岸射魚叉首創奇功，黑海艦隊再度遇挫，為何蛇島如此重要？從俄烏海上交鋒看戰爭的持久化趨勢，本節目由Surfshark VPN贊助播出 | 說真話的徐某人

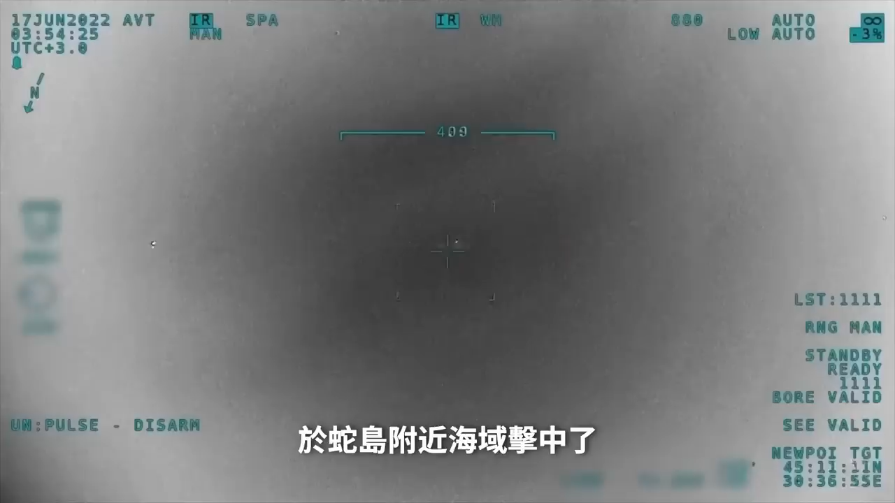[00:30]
击中了额黑海舰队的瓦西里贝克号救援托船命中过程就是大家
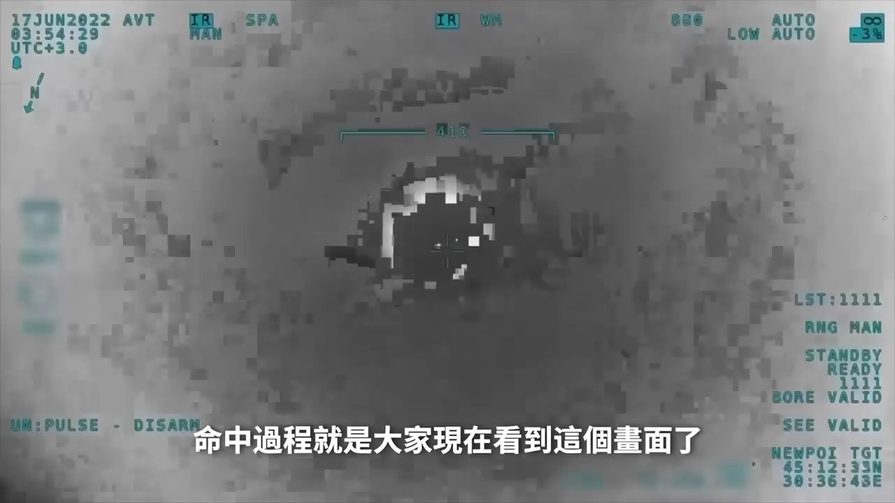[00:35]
现在看到的这个画面了这是事发实物军用TBR无人机拍摄的后来根据额媒的补充报道
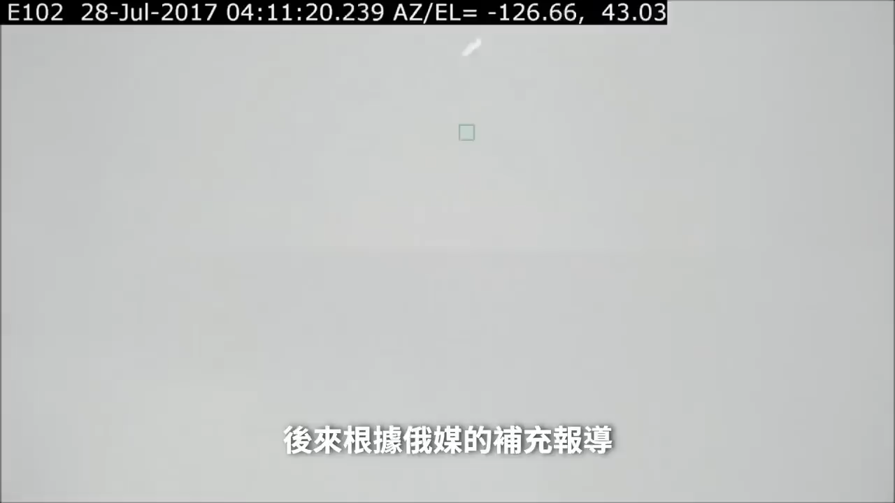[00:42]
这艘船被命中时共有33名船员其中23人受伤,
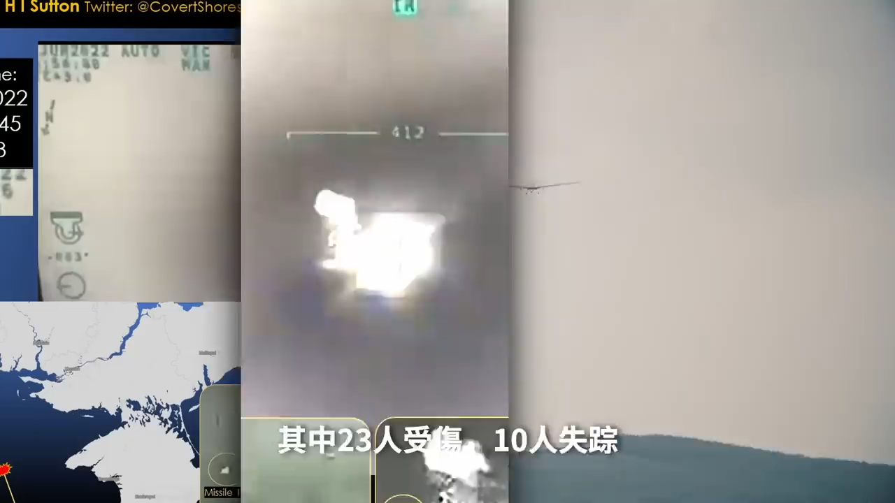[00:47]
10人失踪而船只本身受损严重,但仍漂浮在水面上后可能会被托往塞瓦斯托波尔瓦